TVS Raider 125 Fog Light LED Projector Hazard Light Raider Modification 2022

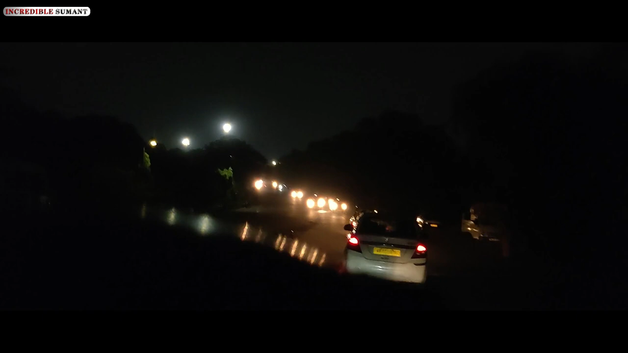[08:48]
तो यहाँ पर खड़े करके हम अपने बाइक का, ये जो आप देख सकते हैं ये नॉर्मल गाड़ी जब अभी स्टार्ट करेंगे वो नॉर्मल लाइट होगा, गाड़ी का हेडलाइट के लाइट होगा।
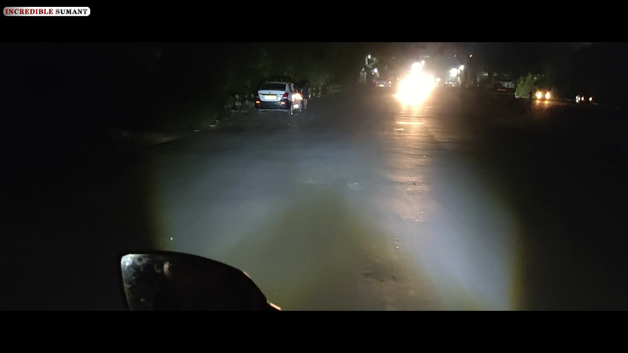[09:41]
तो देख सकते हैं क्या क्लियर लाइट है।
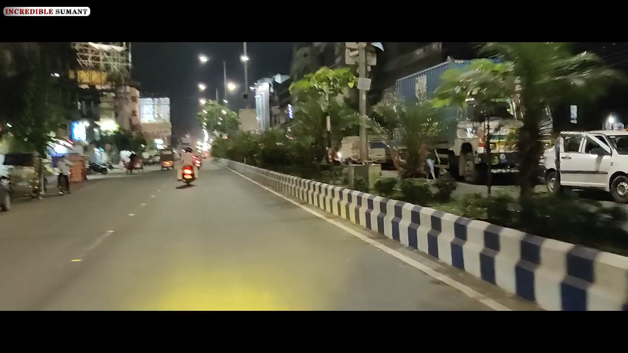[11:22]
तो ओवरऑल मैं अपने घर के पास में पहुंच चुका हूं, जो कि आपका डेगुरिया के आसपास इलाका पड़ता है ये,
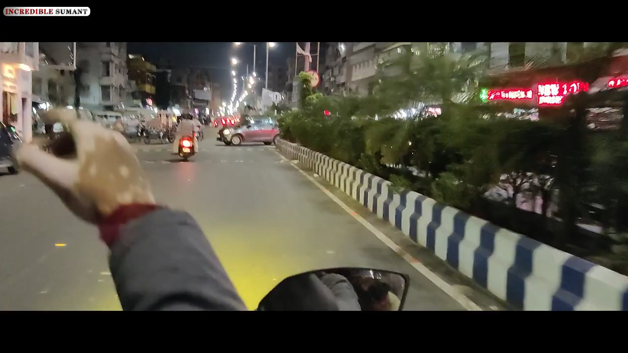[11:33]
और आप देख सकते हैं कि इसकी
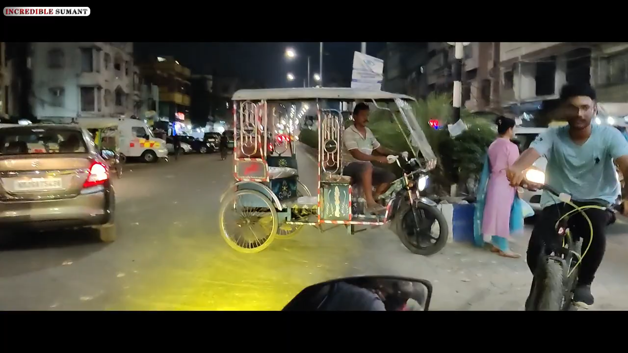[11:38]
लाइट काफ़ी अच्छे से काम कर रही है, काफ़ी अच्छे से इसकी लाइट दूर तक जाती है।
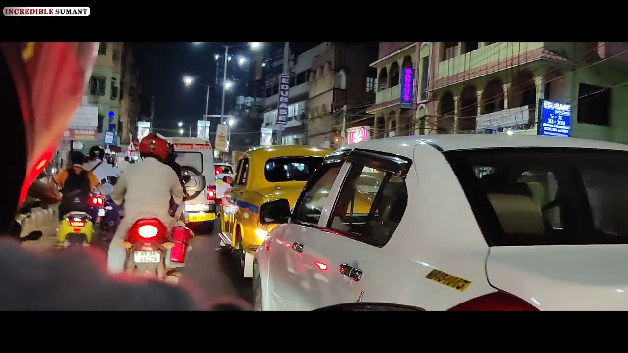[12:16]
अगर कोलकाता पे तो आपको मैंने एड्रेस बता दिया, बाकी और कहीं पर भी आप लगाना चाहते हैं तो इस तरह का आप लगा सकते हैं।
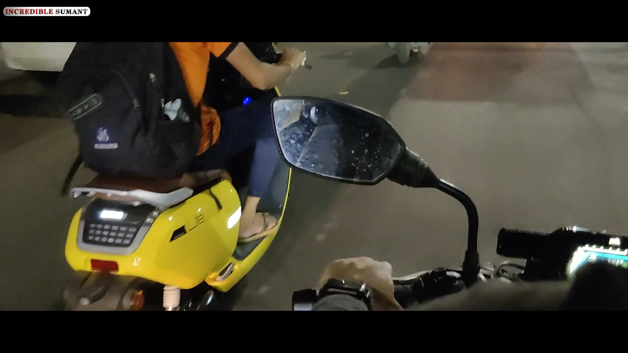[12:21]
बहुत छोटा सा कॉम्पैक्ट में देखने पर है, और सामने से आप बाइक देख सकते हैं, छोटा सा स्कूटर निकला हुआ है, इलेक्ट्रिक स्कूटर है, देखने पर काफ़ी सुंदर लग रहा है।